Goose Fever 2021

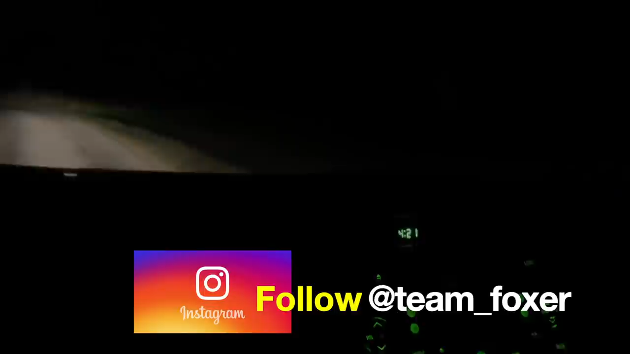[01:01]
we will see what this morning brings a little bit of rain and the wind has very slightly changed direction but we should still be in the right place Robin's had his first kill in the morning already on the way here yeah I bought a rabbit over on the way in so Robin
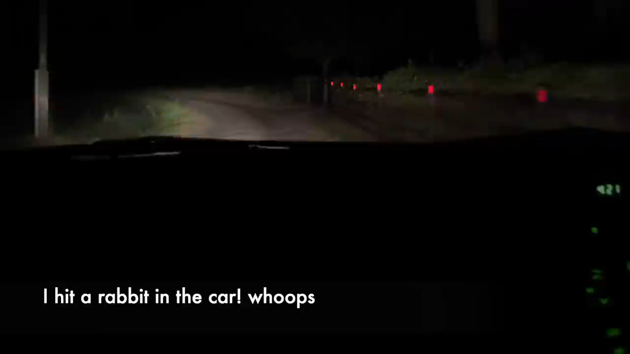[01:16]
one rest of the team nil unless they had anything on the way over oh